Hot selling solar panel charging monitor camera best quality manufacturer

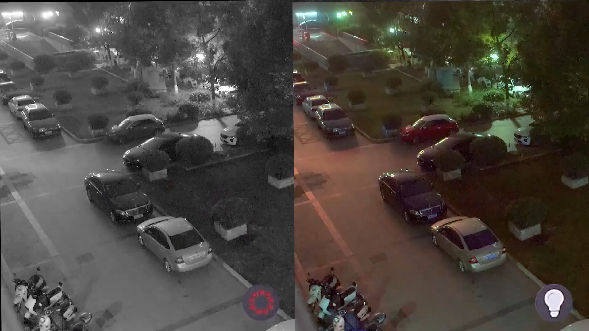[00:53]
The camera has four LED lighting and two LED infrared lights inside with high-definition full-color night vision.